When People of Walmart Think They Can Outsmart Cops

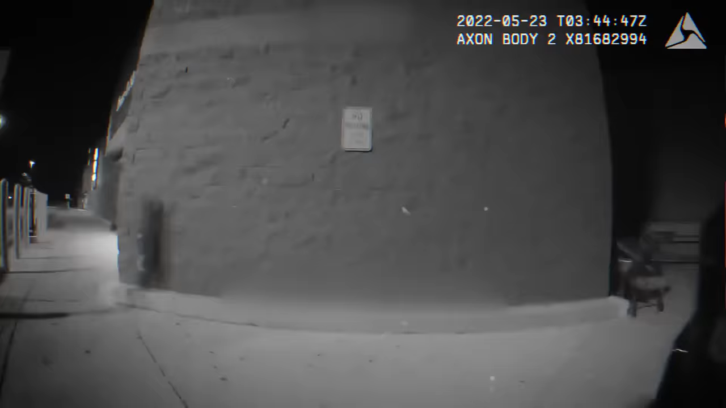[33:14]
The sergeant makes his way inside and talks to the employees.
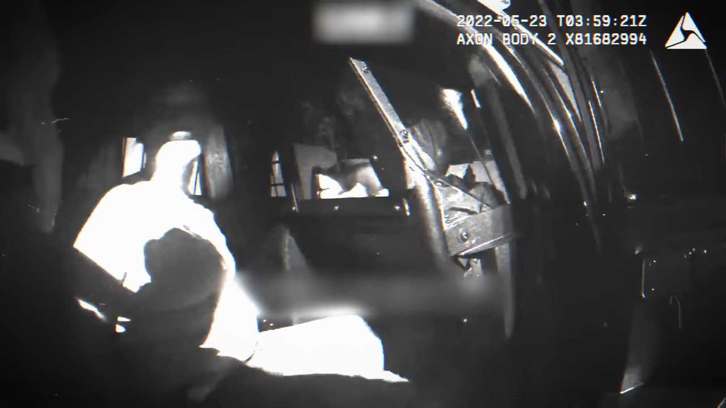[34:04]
However, Paula does not believe that and is none too happy that the officers caught her.
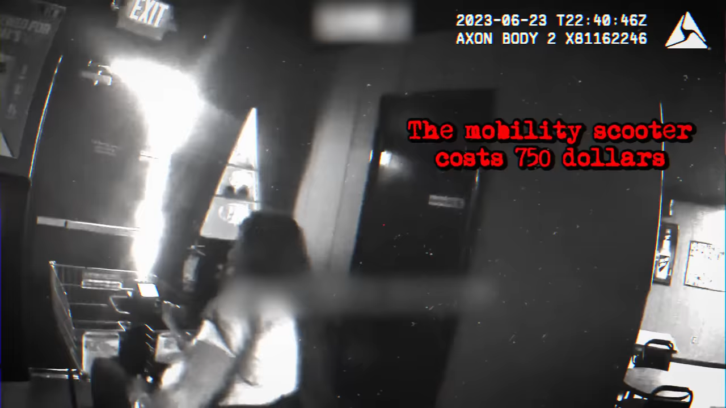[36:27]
Now, since the mobility scooter cost more than $750, she already has a felony charge coming at her.